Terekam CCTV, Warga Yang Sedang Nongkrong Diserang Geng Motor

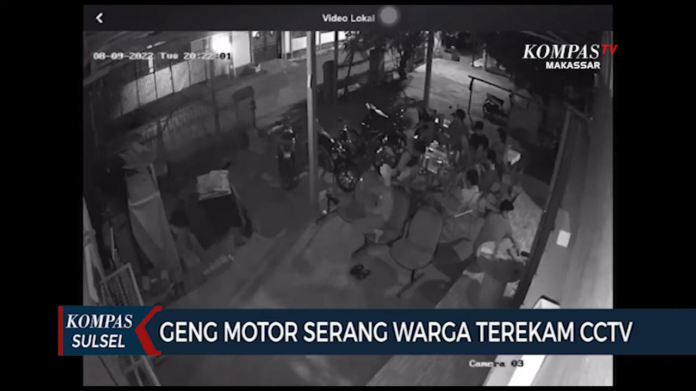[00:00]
Inilah rekaman kamera pengawas atau CCTV saat sejumlah warga yang sedang menongkrong tiba-tiba diserang oleh sekelompok orang dengan menggunakan anak panah. Warga yang berada di lokasi langsung berusaha menyelamatkan diri.